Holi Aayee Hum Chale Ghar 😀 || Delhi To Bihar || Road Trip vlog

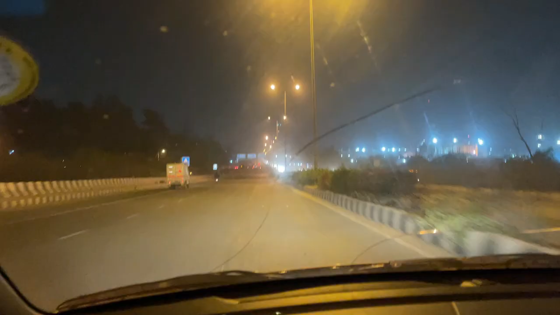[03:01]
हम लोग अभी आनंद विहार क्रॉस कर रहे हैं, राइट साइड में रेलवे स्टेशन है और ये उसके बगल में बस अड्डा और मेट्रो सब एक जगह है।
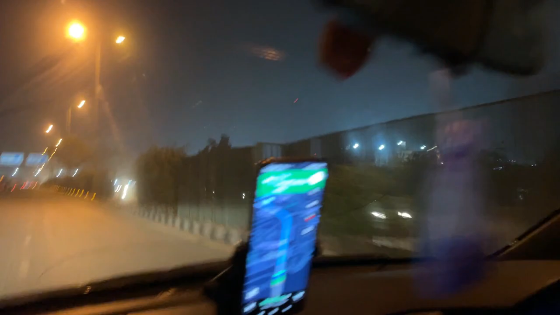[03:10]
और हम यहाँ से क्रॉस कर रहे हैं अक्षरधाम से, हम लोग लेफ्ट लेकर के नोएडा एक्सप्रेस वे पे जाएंगे और फिर उससे यमुना एक्सप्रेस वे पे।
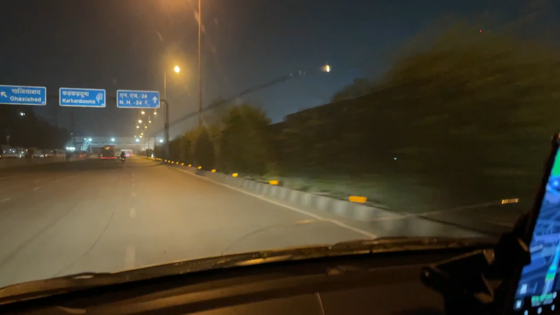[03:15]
तो हम लोग अभी मेरठ एक्सप्रेस वे पे जा रहे हैं और ये हम लोग अक्षरधाम से लेफ्ट टर्न लेकर के इस रोड को छोड़ देंगे और फिर चलेंगे हम लोग नोएडा ग्रेटर नोएडा एक्सप्रेस वे पे।
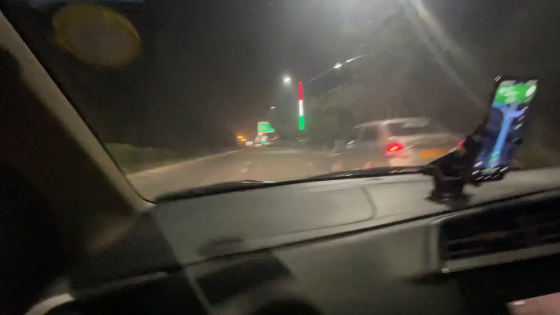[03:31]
तो टाइम आ चुका है हमें नोएडा ग्रेटर नोएडा एक्सप्रेस वे छोड़ने का, क्योंकि इसके सफर हमारा सिर्फ 21 किलोमीटर का था।
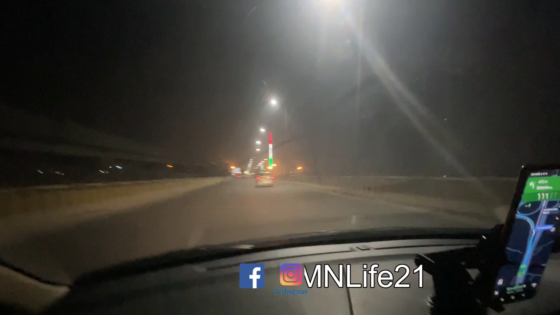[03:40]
अब हम लोग जाने वाले हैं यमुना एक्सप्रेस वे पे, जो कि वहां से शुरू होगी लंबी वाली जर्नी।
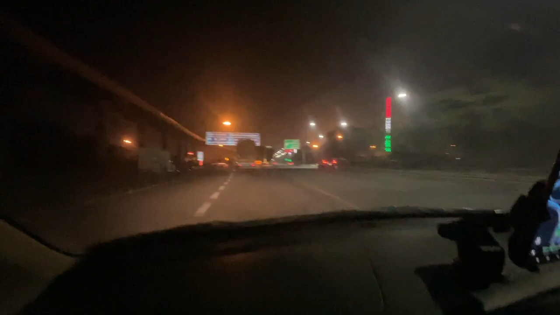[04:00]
अब यहाँ से सीधा आगरा जाके टर्न लेंगे, फिर लखनऊ एक्सप्रेस वे।
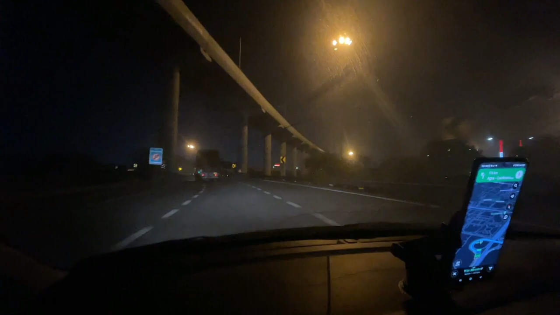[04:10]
अभी अंधेरा अंधेरा ही चल रहा है क्योंकि सुबह नहीं हुआ है, सूरज भगवान अभी आए नहीं है ऑफिस। हम लोग अपने घर से 80 किलोमीटर का डिस्टेंस
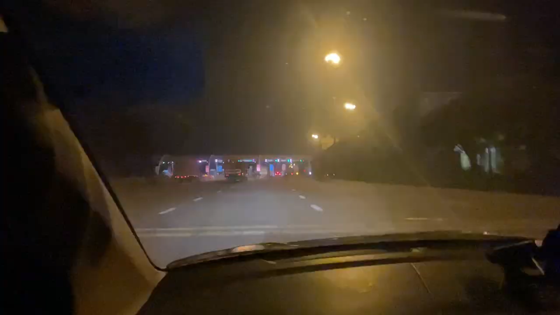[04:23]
तय कर चुके हैं और यमुना एक्सप्रेस वे पे हमें इस ट्रिप का पहला टॉल मिल चुका है।